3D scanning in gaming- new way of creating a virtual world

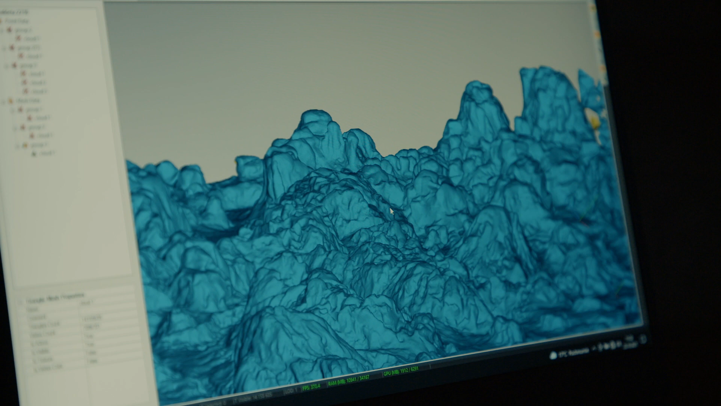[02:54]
Dzięki bardzo precyzyjnemu skanowaniu mogliśmy przenieść najmniejszy detal z dokładnością do 20 mikrometrów, więc wszelkie dołki, wgłębienia, wybrzuszenia, zadrapania,